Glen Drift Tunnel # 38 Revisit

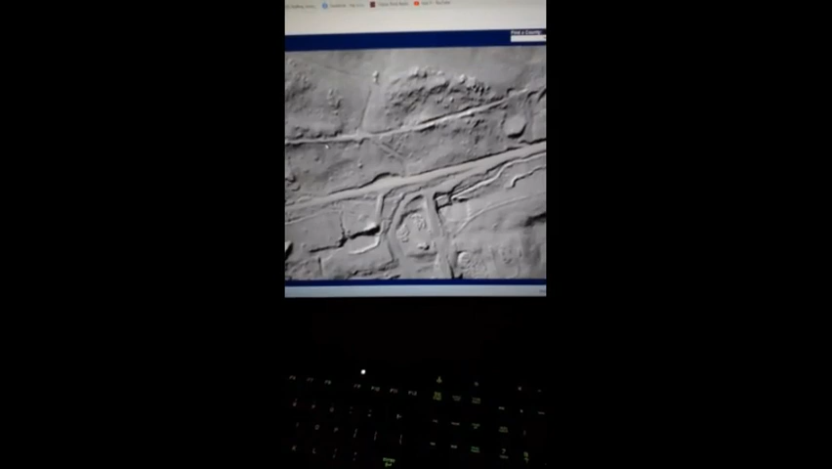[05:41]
so i you know wanted to see a section of this this is an extremely old railroad which you can see how it went across the mountain
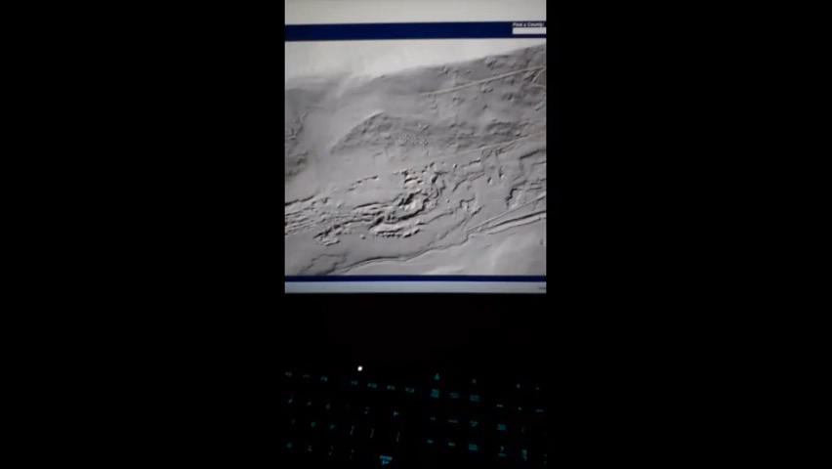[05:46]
you can see the
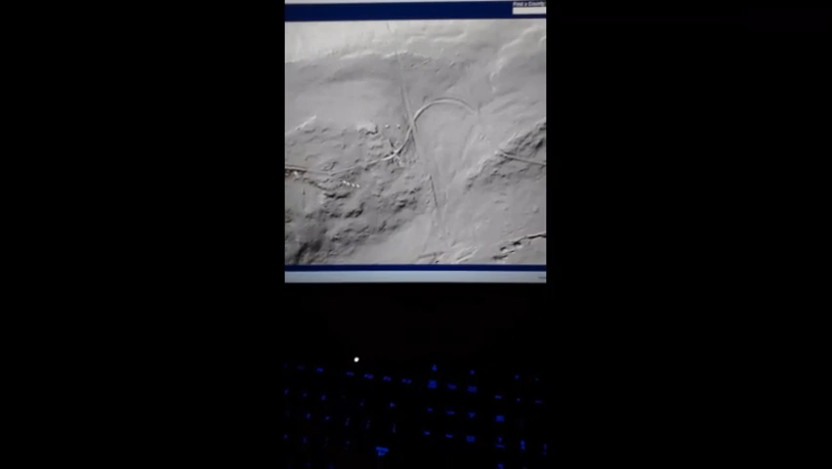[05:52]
you know the imprint of uh how it went along